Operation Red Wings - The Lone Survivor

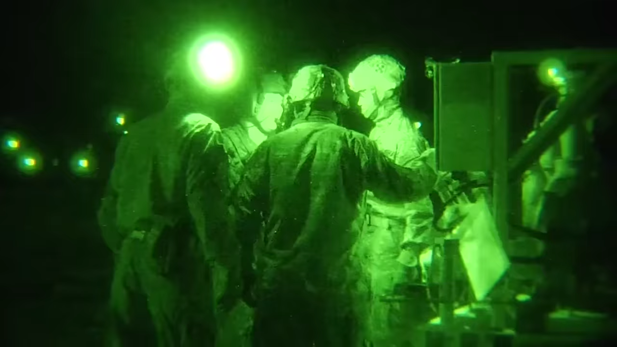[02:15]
an elite team of four United States Navy SEALs walked up the ramp of an MH-47 Chinook helicopter.
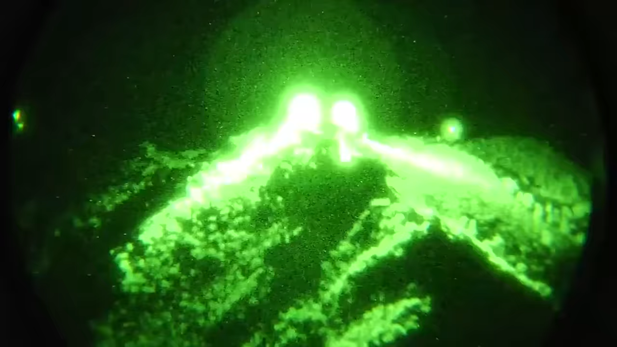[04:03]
As the Chinook approached the valleys surrounding Kunar Province in the middle of the night, another American helicopter followed them closely
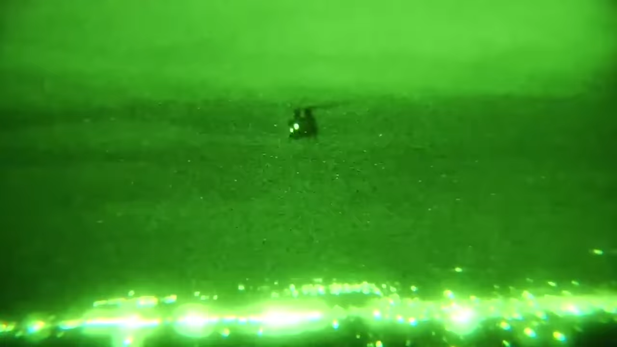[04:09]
to perform decoy drops and confuse the enemy.
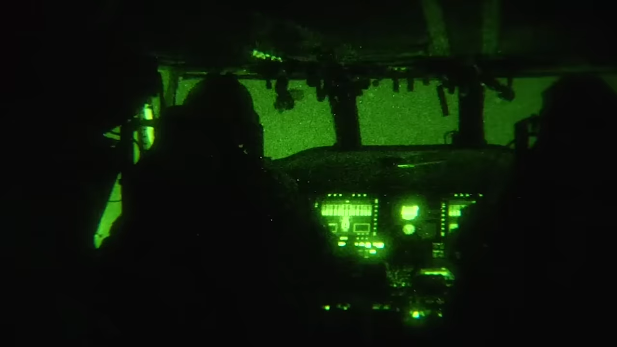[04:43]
As the men started to jump,
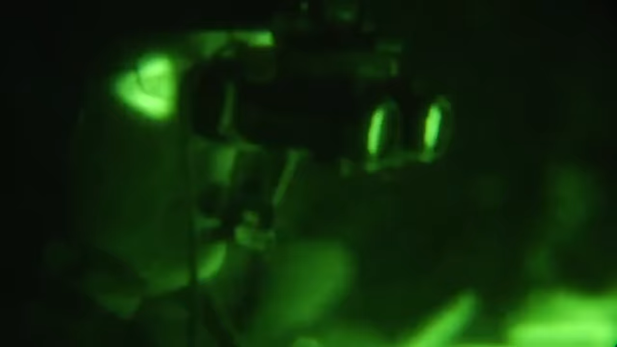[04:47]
Captain Brady saw through his night vision goggles that numerous lights were dotting the mountains below, which was odd for such a quiet night.
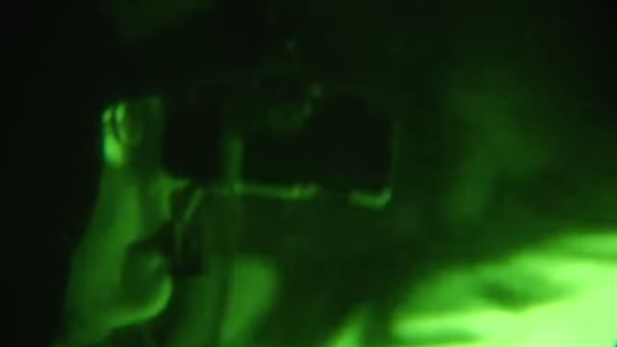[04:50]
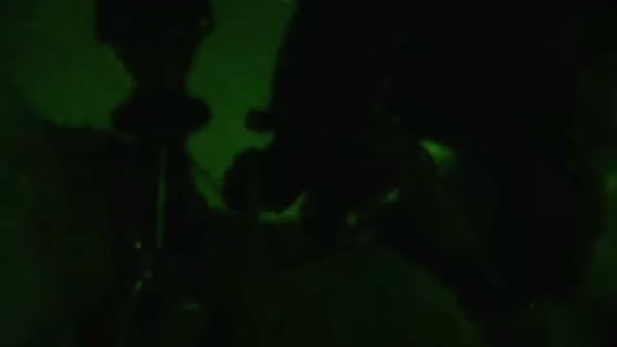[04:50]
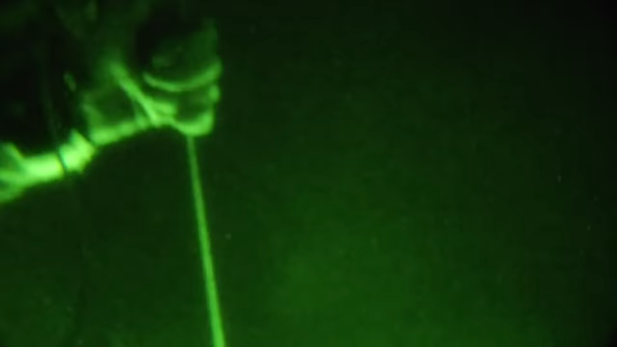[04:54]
One of the four SEALs went down and disappeared into the bushes.